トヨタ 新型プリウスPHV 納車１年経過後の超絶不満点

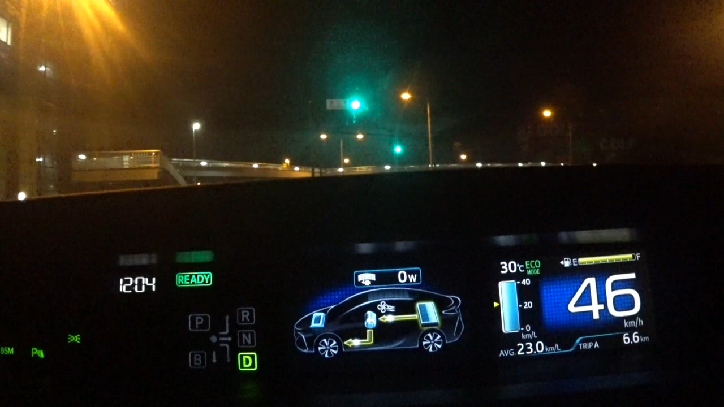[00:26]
何かというと、この画面、エネルギーモニターのバッテリー残量がこの表示だとわからないということですね。
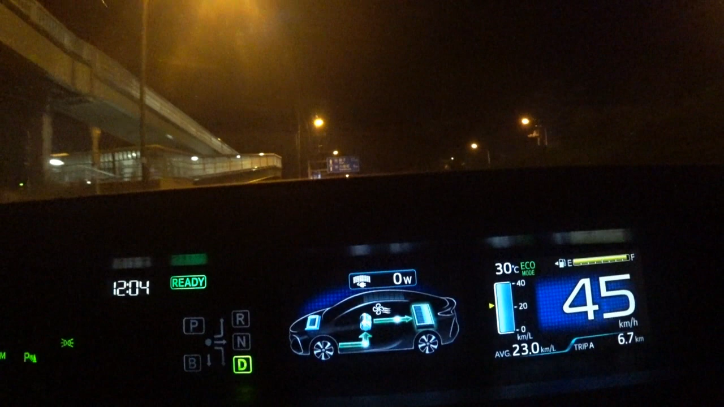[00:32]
こっちだと、メモリーというかある程度図でわかるし、左上に今は横棒になっていますけど、バッテリーが溜まってきたら1%、
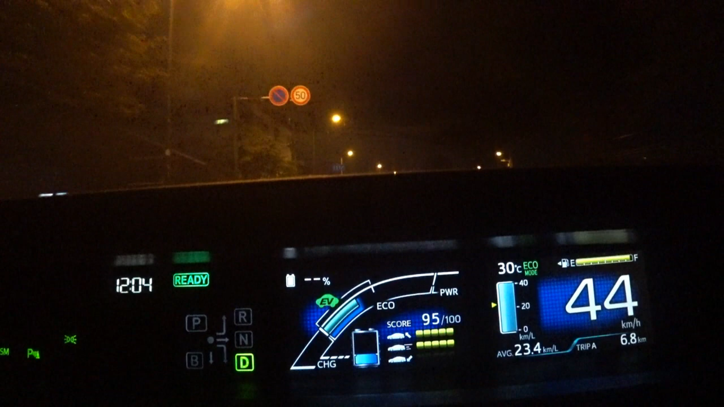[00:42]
2%と表示されるんですけれども、それがこれだとわかんないと。
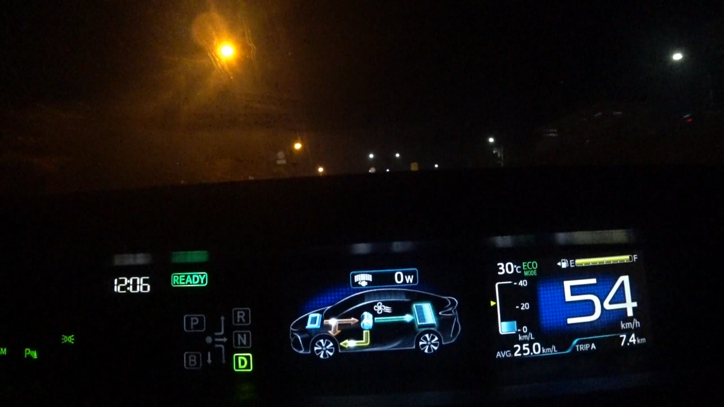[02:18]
この画面にしてるとバッテリー残量がいくつかっていうのはわかんなくて、こっちにしないといけない。
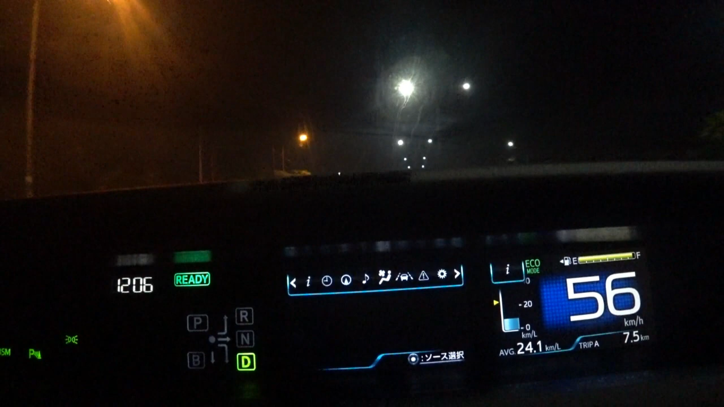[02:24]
で、ちなみにこれ右側にね、右側もこれバッテリー残量表示にすることはできるんですけど、はい、これですね。これにしたら、残量、パーセントではわかんないんですね。
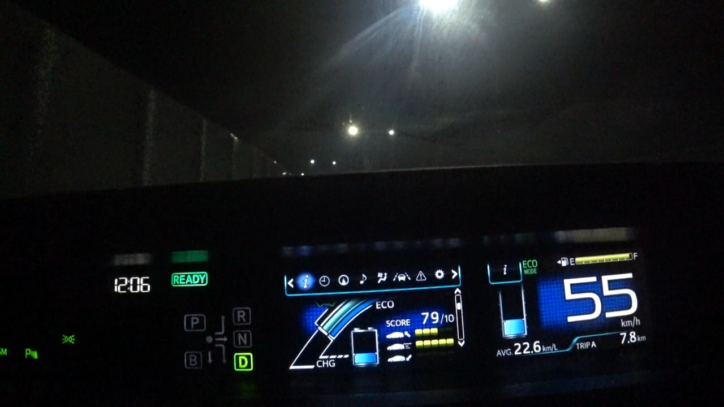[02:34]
やっぱり細かいことを知りたかったらこっちですね。左側の左上ですね。
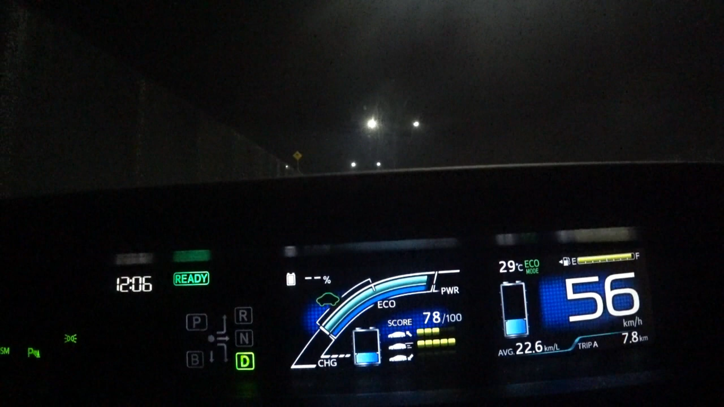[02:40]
で、今はちょっとバッテリーあんま溜まってないんで、ハイブリッド領域なんで、パーセント出てないですけど、
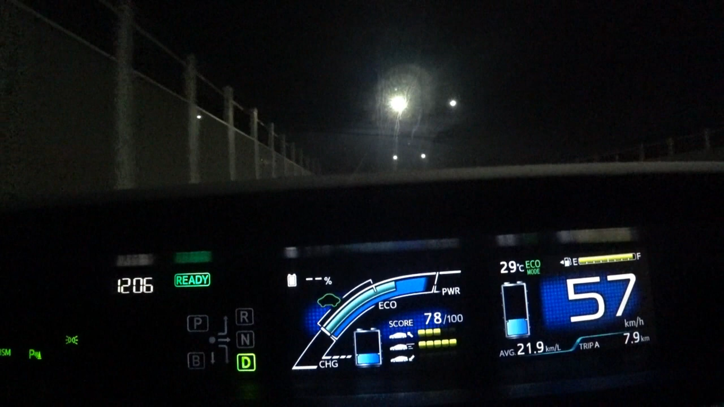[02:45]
やっぱりね、左上じゃないと、このパーセント表示がわかんない。
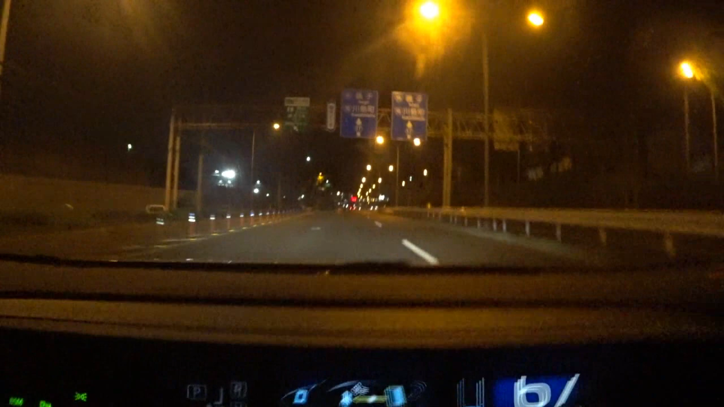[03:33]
こっちのエネルギーモニターは、エアコンとか入れても、そういう表示にならないんで、だから、基本的にはね、このエネルギーモニターの方が、詳しい表示が出るんですね。
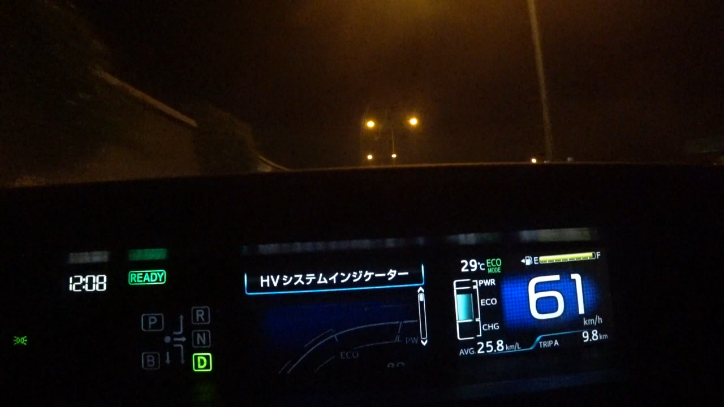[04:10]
だけど、バッテリー残量表示されてないから、えーと、これにしたり、これにしたりとかっていちいち切り替えないと、状態が詳しく把握できないということですね。ということで、これはね、いや、だから、本当、このバッテリー、なんで、これと共通にしなかったのかなってところですね。これは、ちょっと、理解不能というか、本当、怠慢でしかないと思うんで、ちょっと、これは、非常に大きな不満です。その、やる気がないっていうか、なんでこうしないのかの合理的、合理性がないんでね。
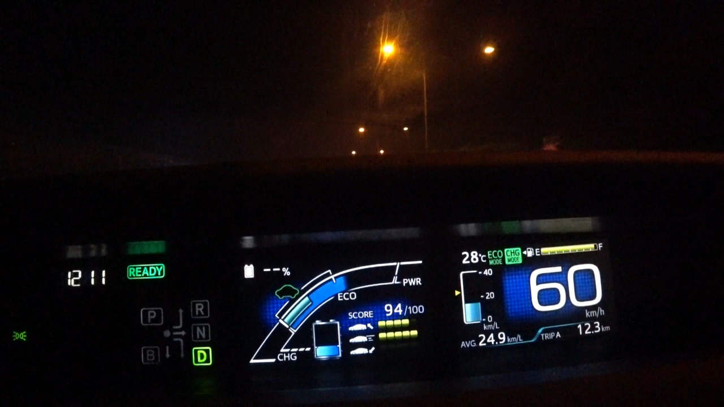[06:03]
長押しすると、チャージモードになります。はい。で、チャージモードにして、えーと、こう、やっぱりハイブリッドモードを戻しますって時に、はい。これね、EVモードにね、最初切り替えはあろうとするんですよね。だから、今みたいにバッテリー残量が少ないときは、警告っていうか、ピピっていう風に音が鳴るんですよ。
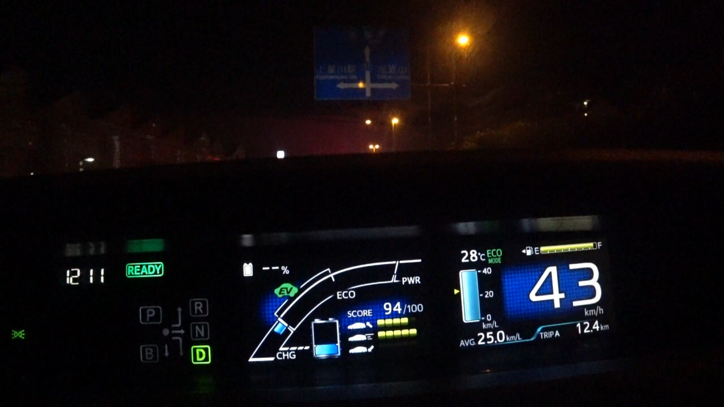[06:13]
だから、このボタンを長押しでチャージモードになって、で、
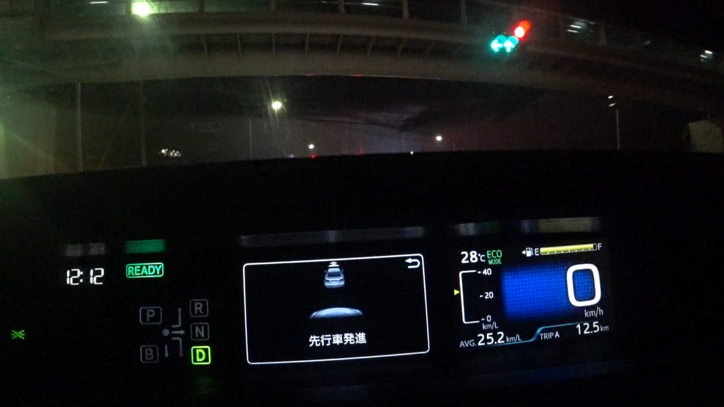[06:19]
えーと、もう一回、チャージモードを押したら、ハイブリッドモードになるにすればいいと思うんですね。
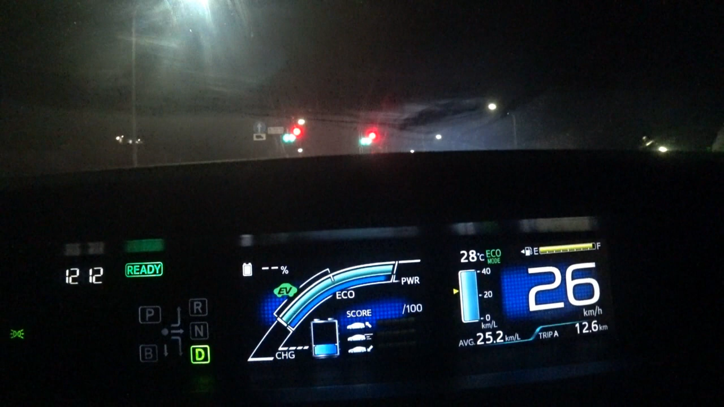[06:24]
だけど、チャージモードの状態でボタンを押すと、EVモードに切り替えるとするんですね。
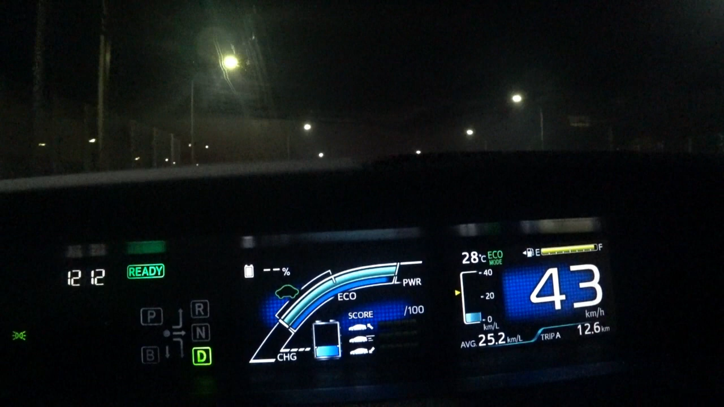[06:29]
で、こういう風に、今みたいにバッテリー残量が少ないときは、EVモードにならないから、ピピっていう風になるんですね。うん。ちょっと後ね、これ、バッテリー溜まった状態でもう一回やろうと思いますけど、チャージモードにします。長押しします。はい。で、今、1%ありましたね。はい、1%溜まった状態だと、
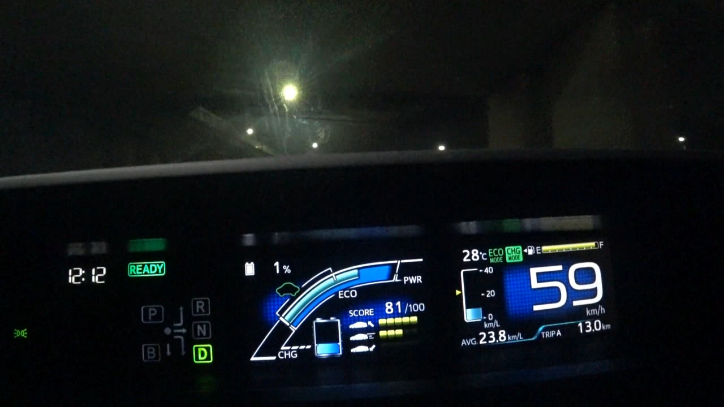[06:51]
えーと、これで、えー、はい、もう一回ボタンを押すと、はい、EVモードになりますね。今は警告はならないです。まあ、バッテリーがあるから、EVモードになったからね。はい。だけど、本当はね、えー、あの、チャージモードの状態で、ボタンを押したら、ハイブリッドモードになるのが普通かなっていう風に思うんですよね。うん。チャージやめたくて、ハイブリッドかな。やっぱね、その辺は、あーまあ、うん、やっぱりあれなんでしょうね。
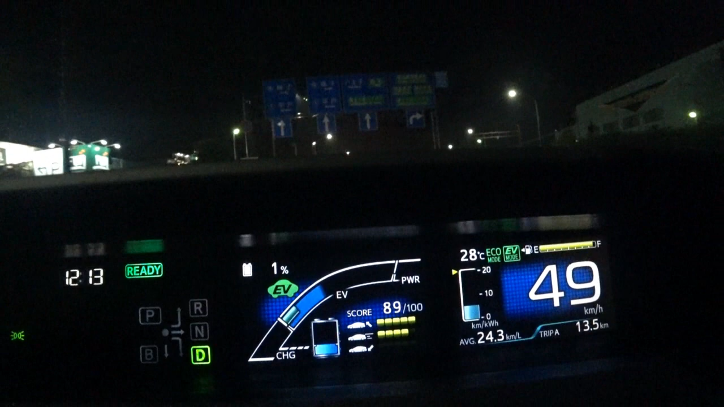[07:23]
この車だから、あの、充電して走るのが普通だから、だから、だからハイブリッドモードにするっていうのが、イレギュラーだと解釈しているのか、そういうことか。
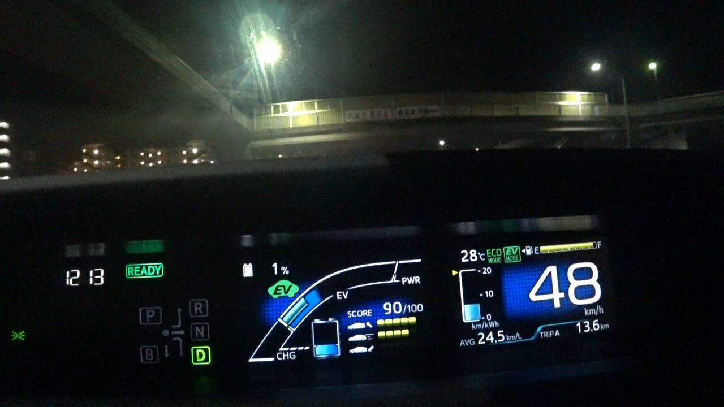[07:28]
はい、チャージモードにしました。
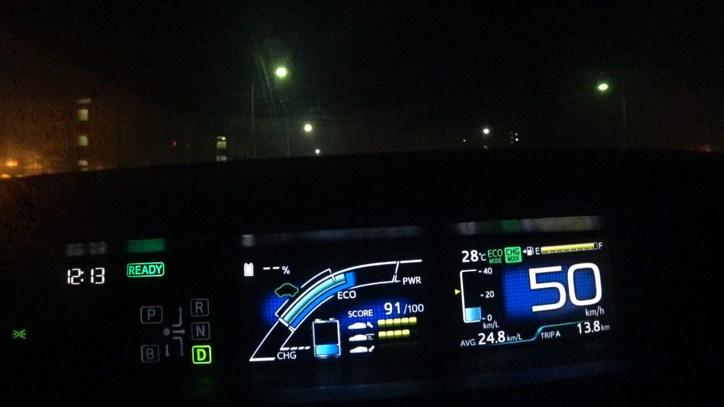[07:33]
はい、で、これで、えー、ちょっとね、ほんとはね、こういう風に、あの、エンジンかけたり止めたりって繰り返してはよくないんで、普通はしないんですけど、はい、この状態で、バッテリーが少ない状態で、えー、はい、もう一回ボタンを押すと、
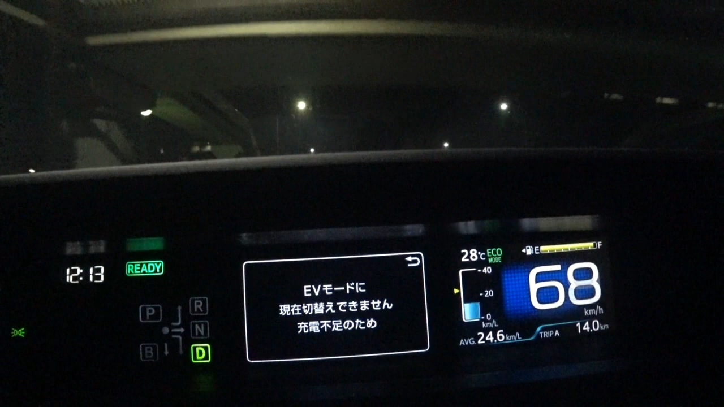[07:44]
はい、EVモードに切り替えませんって言って、ハイブリッドモードになるんですね。
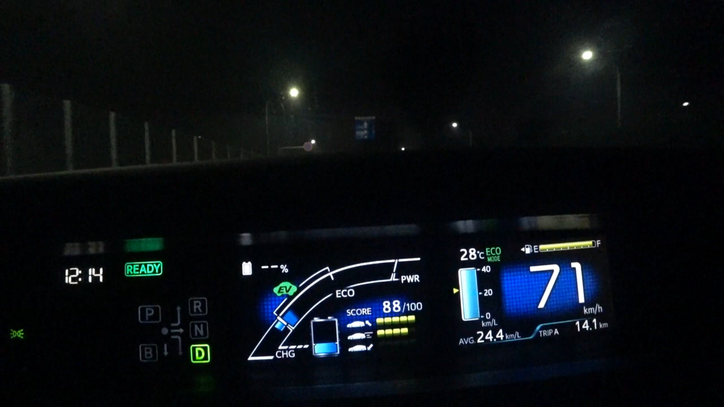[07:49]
はい、今、ハイブリッドモードです。うん。これは、だから、バッテリー残りが少ない時にやると、こういう風に今みたいにピピッていう風に音がするんで、うん。なんか、だから、ハイブリッドモードに素直に切り替えるっていう風にすれば、別にこういう音をさせる必要ないと思うので、うん。この辺がね、ちょっとユーザーインターフェースが、うーん、ちょっと個人的には不満ですね。
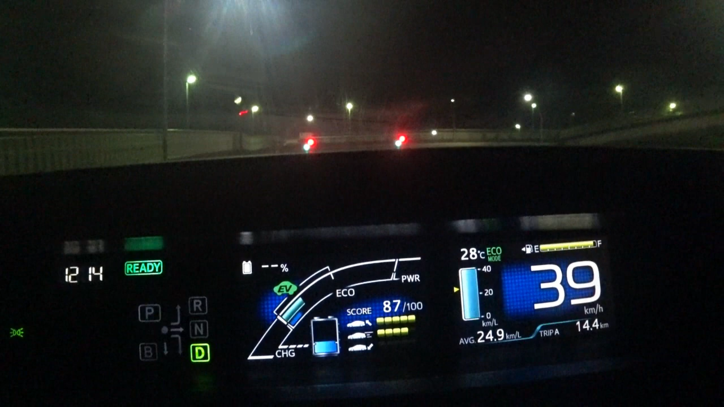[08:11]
まあ、ただ、そうですね、やっぱり普通に、あの、EVとして走る機会が多い方だったら、これ別に気にならないかなっていう風には思います。まあ、そういうこと考えたら、どんな人にとっても、うーん、違和感なく使えるようにするってことを考えたら、うーん、やっぱりね、チャージモードのボタンは別で設けるのが理想ですね。